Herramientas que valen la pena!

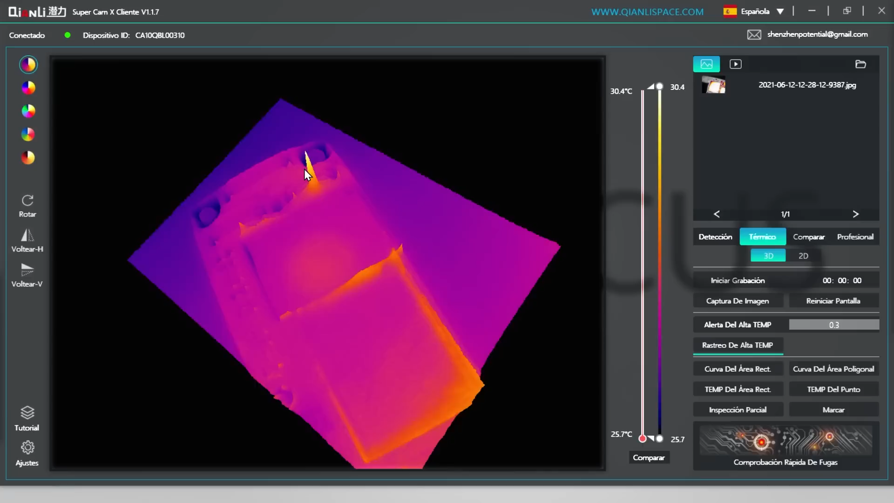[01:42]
On screen: scale top 30.4°C, scale bottom 25.7°C
ahí cayó, lo voy a encender, ahí está ahí está mi consumo ahí acabo de encontrar un consumo de 14 miliamperes así de rápido, verdad? ahí está ahora quitemos el modo 3D y vámonos aquí a detección y vean,
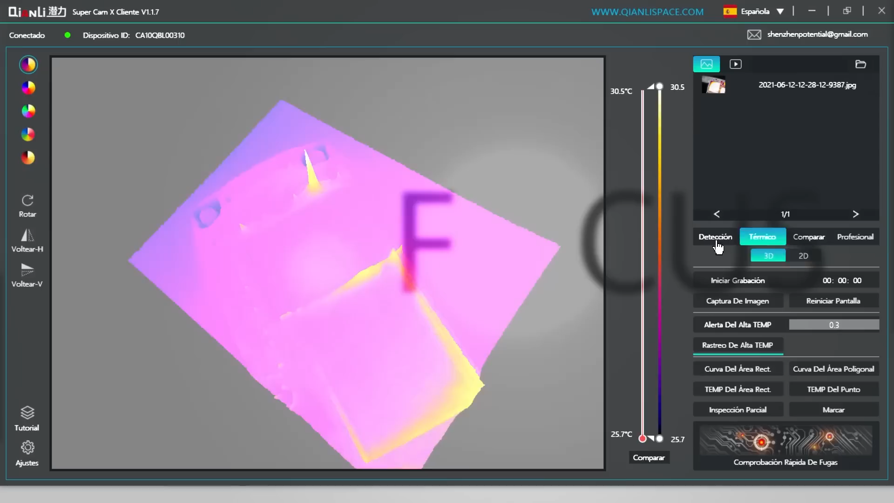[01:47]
On screen: scale top 30.5°C, scale bottom 25.7°C
ahí lo estoy encontrando, verdad?
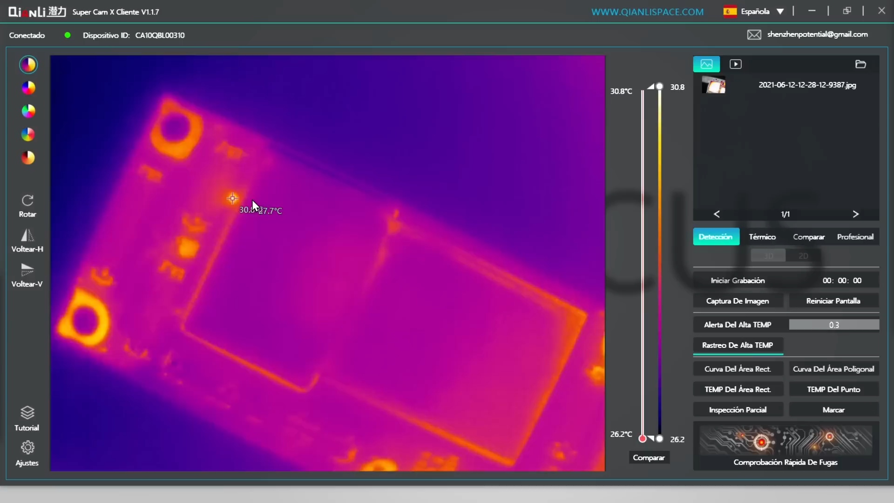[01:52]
On screen: scale top 30.8°C, scale bottom 26.2°C
ahí, ahí, sencillo ahí está ahora esto pues yo lo pudiera bajar un poquito más y ahí está mi consumo, vean?
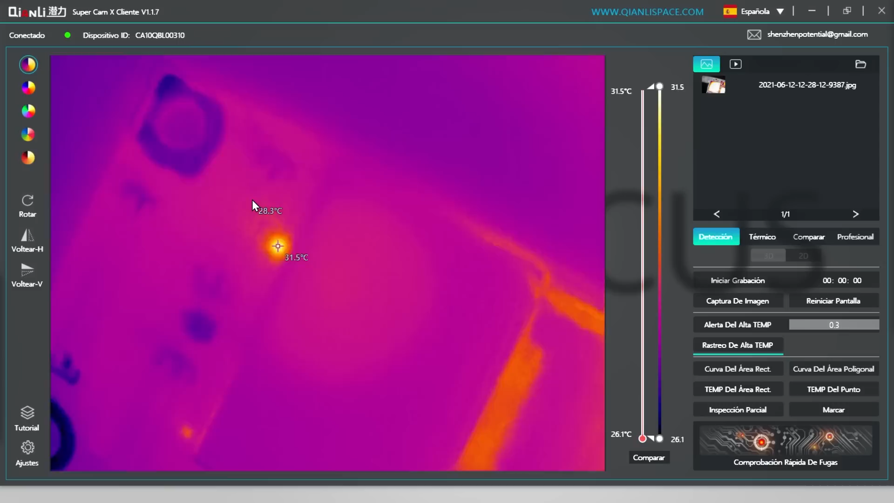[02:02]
On screen: scale top 31.5°C, scale bottom 26.1°C
ahí se ve claramente Edgar, quítalo ya por favor donde podemos ver el consumo ahora vamos a apagarlo